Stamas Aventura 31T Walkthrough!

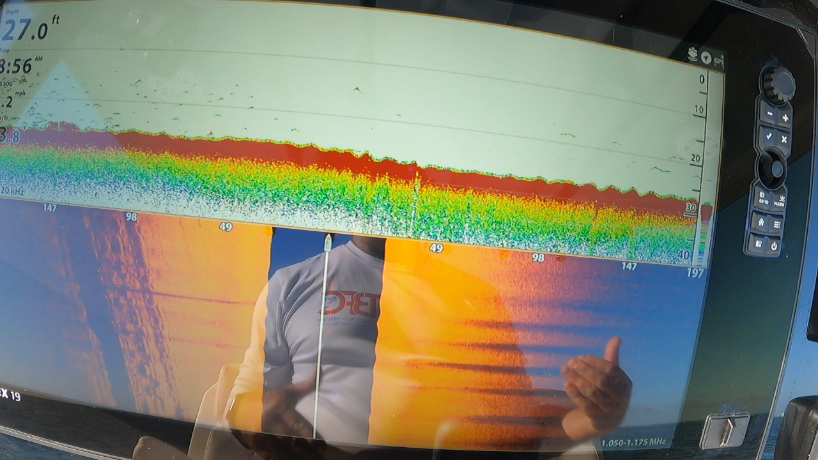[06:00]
On screen: depth 27.0 ft
When you compare the two together the apex has 1920 by 1080 So
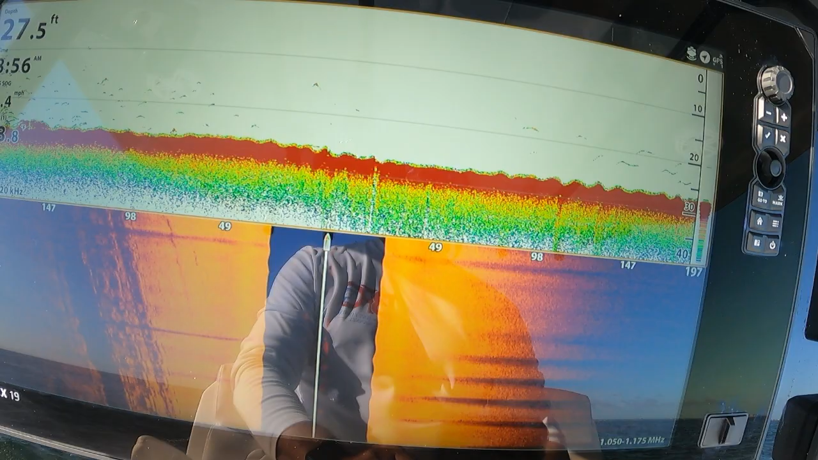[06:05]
On screen: depth 27.5 ft
The picture is absolutely just stunning on it And you can see so many more things On this than you did the solix And the solix is a really good machine So this has just upped our game and helped us tremendously